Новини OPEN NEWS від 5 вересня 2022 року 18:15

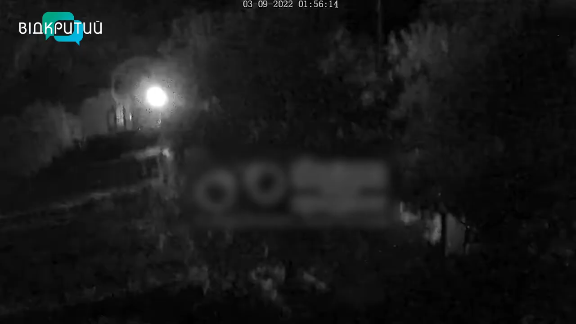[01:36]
Ці кадри – наслідки влучання ворожим снарядом в будинок одного із жителів міста Марганець.